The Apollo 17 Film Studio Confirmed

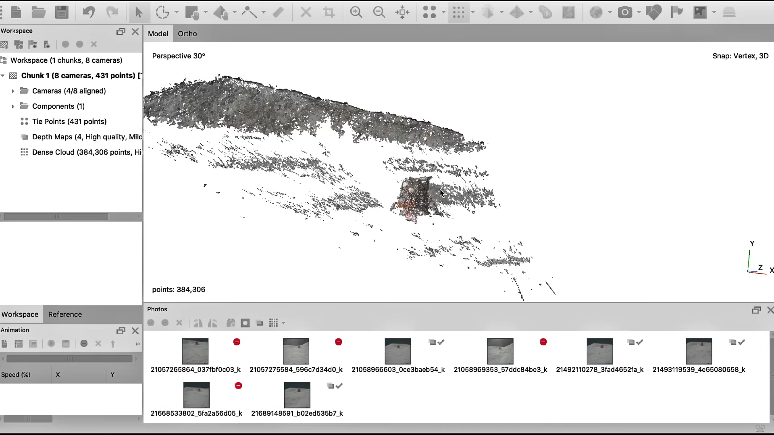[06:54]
Wow, look at that background. It is so close. Oh my god. And it looks circular about the center.
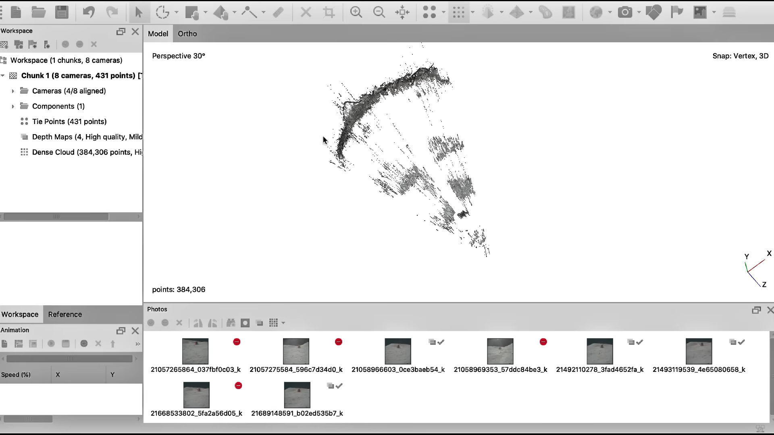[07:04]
You gotta be kidding me. This can only mean one thing, folks. We are dealing with a studio. This imagery was taken in a studio. The distances here to that specific hill should be like on the order of miles, not 200 feet. Wow, unbelievable.
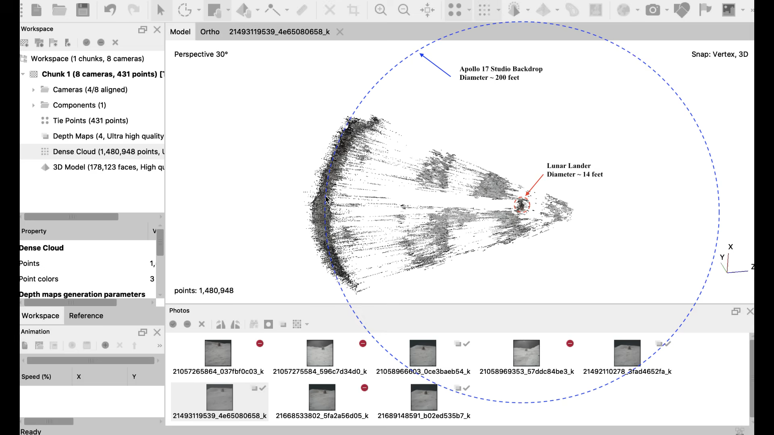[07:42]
This is irrefutable evidence that the photography was shot in a studio.